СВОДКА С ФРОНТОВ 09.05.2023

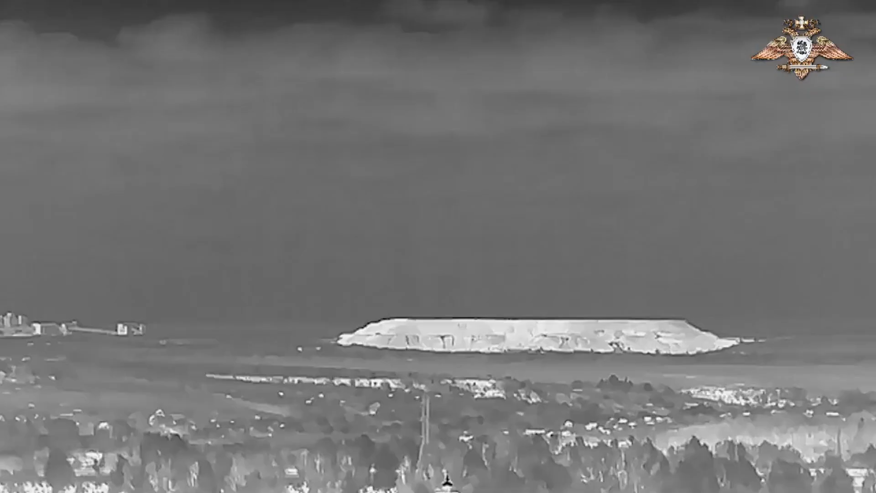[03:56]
По всей видимости, тут все изрыто украинскими укрепами.
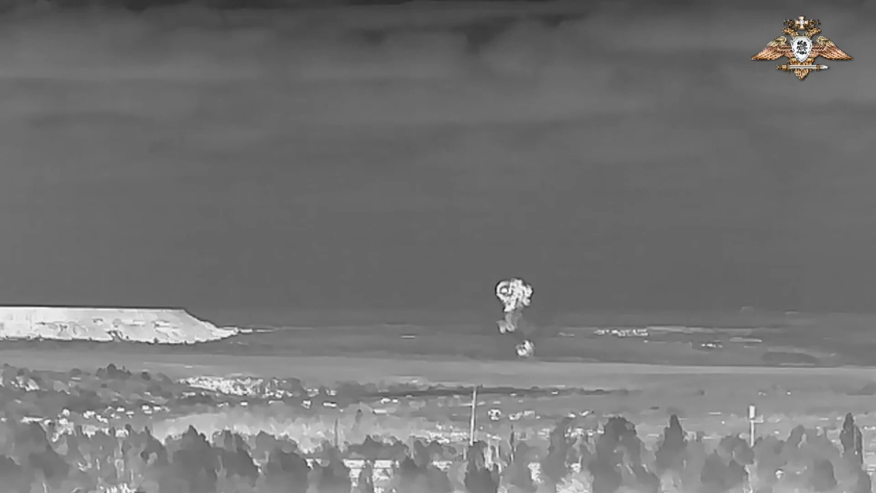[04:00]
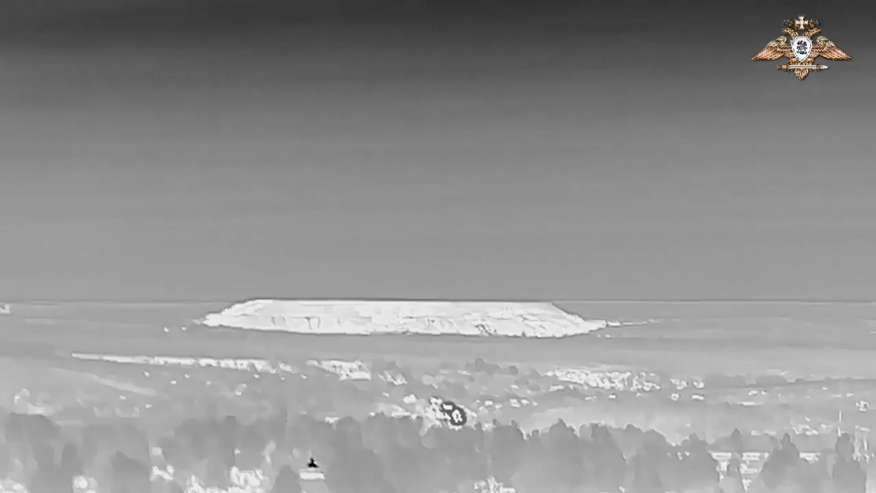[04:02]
То есть, очень мощные удары наносятся именно по Террикону на северо-востоке Авдеевки.
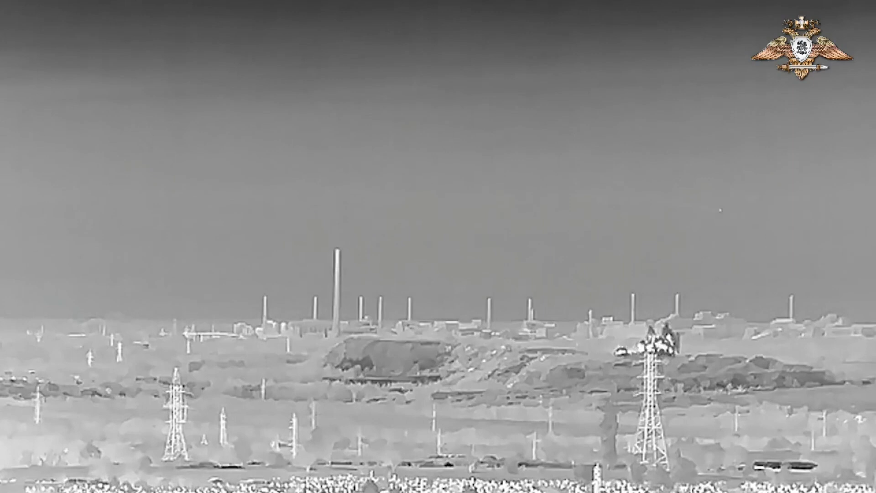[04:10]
Что касается Бахмута, продвижение войск Вагнера в северо-западной части, вдоль улицы Толбухина.
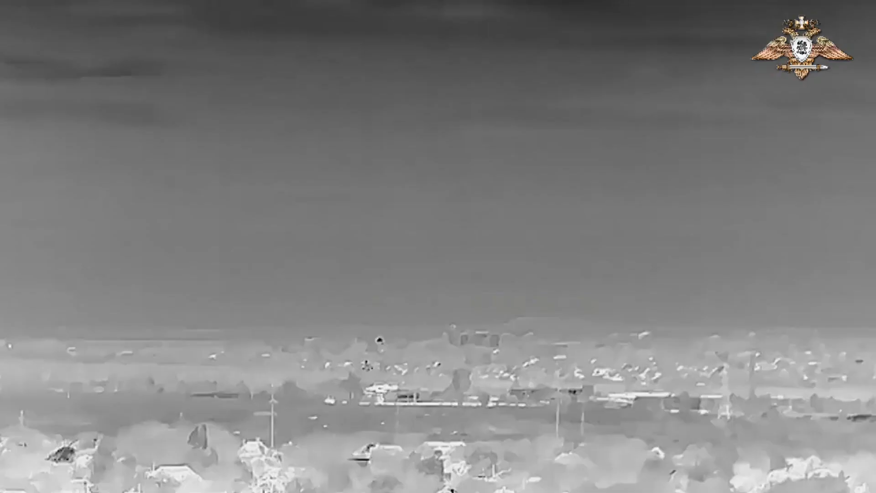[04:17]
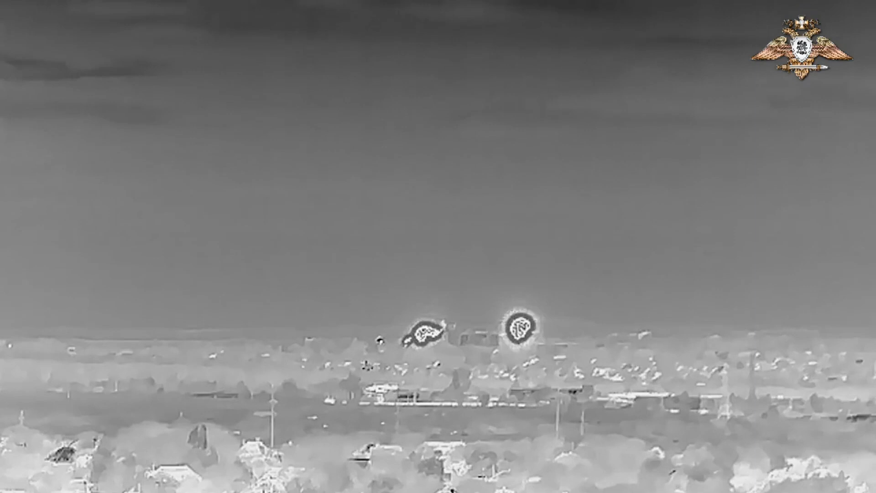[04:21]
А также, постоянное нанесение ударов авиации ВКС России по часовую яру. И значительные проблемы со снабжением.